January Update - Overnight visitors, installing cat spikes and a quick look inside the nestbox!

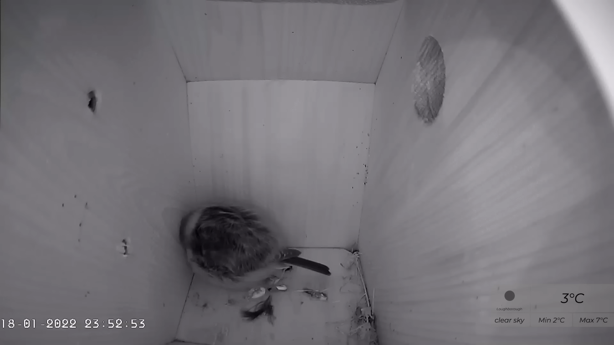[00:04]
Just before New Year's, we got a little visitor started sleeping in the box at night. And the bird had been coming in quite regularly from about 4 o'clock in the afternoon, and then leaving again at about quarter to eight in the morning. The bird stays in there overnight, just sleeps, head under wing, and puffs up like a little ball to try and stay warm.
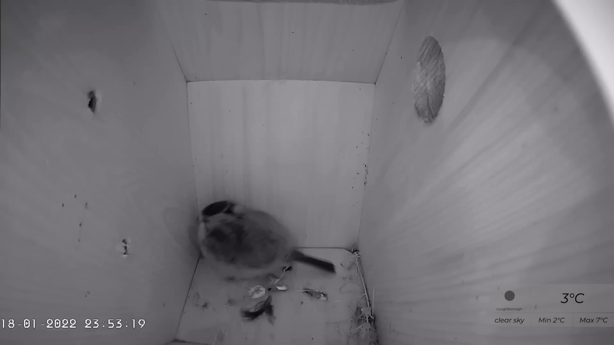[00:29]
A few nights ago, however, a noise disturbed our bird, and then shortly after it became apparent that there was an interloper on the roof, and this happened.